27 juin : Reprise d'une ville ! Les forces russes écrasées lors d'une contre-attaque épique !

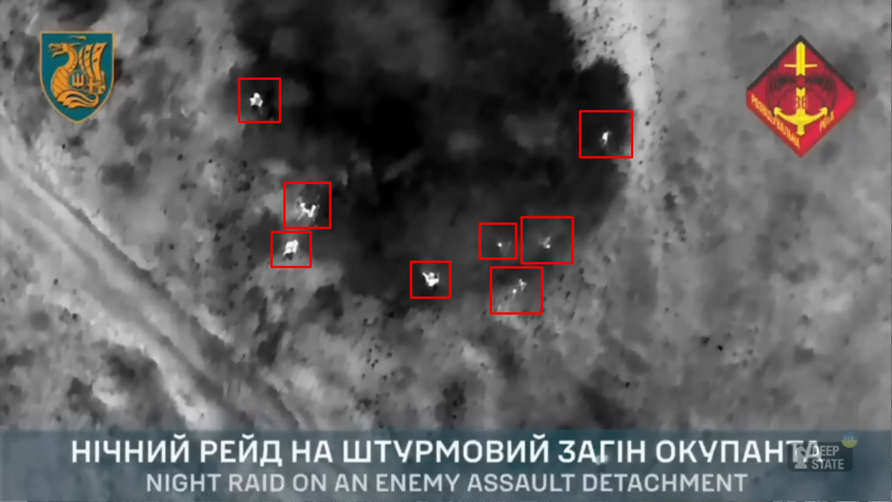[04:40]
Des images montrent des opérateurs de drones de la brigade des marines
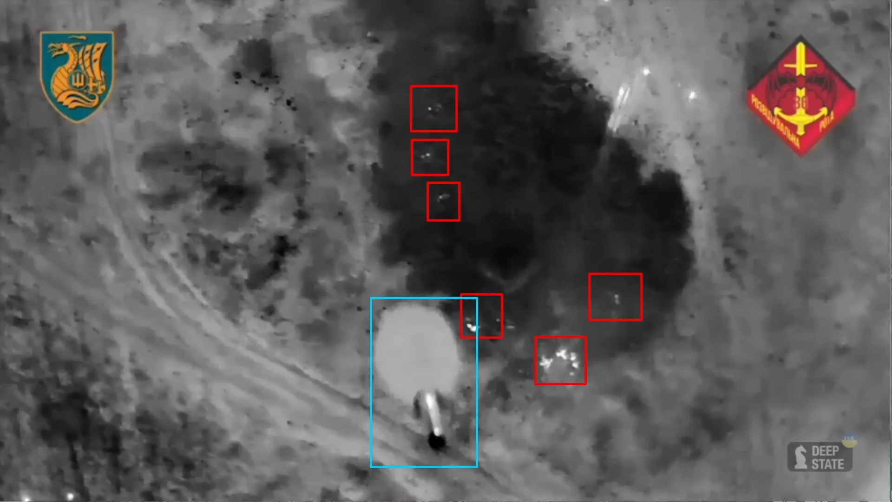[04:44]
utilisant des caméras de vision nocturne pour localiser et attaquer les troupes russes.
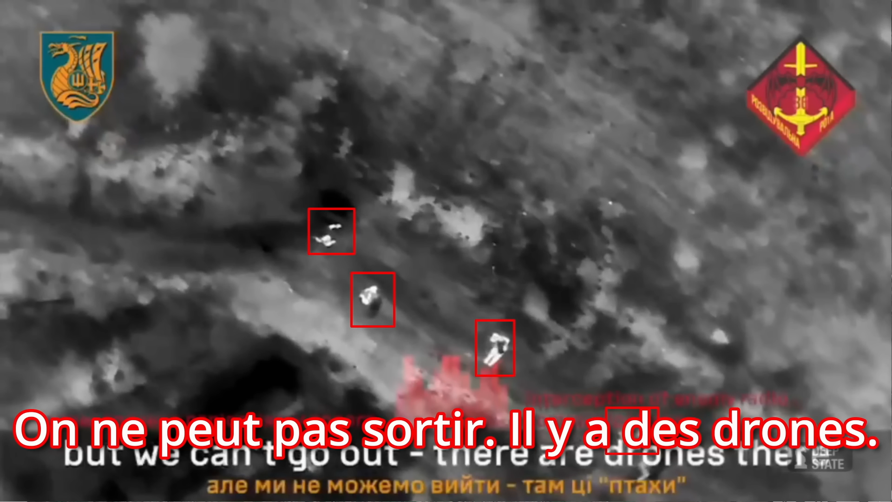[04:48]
Des conversations radio-russes interceptées révèlent le désespoir des soldats, incapables de trouver un moment sûr pour fuir. Le lendemain, de nouvelles images ont montré la dévastation totale infligée aux troupes russes.